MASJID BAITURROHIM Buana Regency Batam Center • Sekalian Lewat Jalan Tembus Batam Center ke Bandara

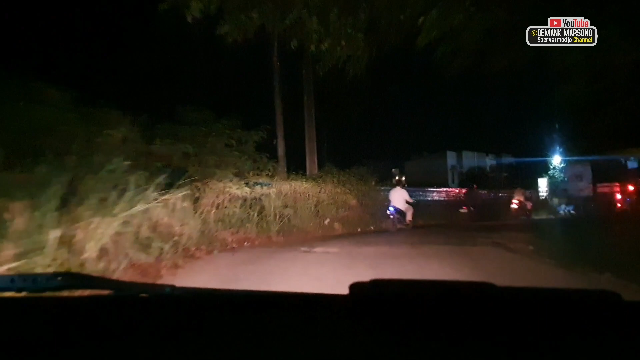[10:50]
Belok kiri kita. Perumahannya apa namanya? Buana Regency Karisma Residen.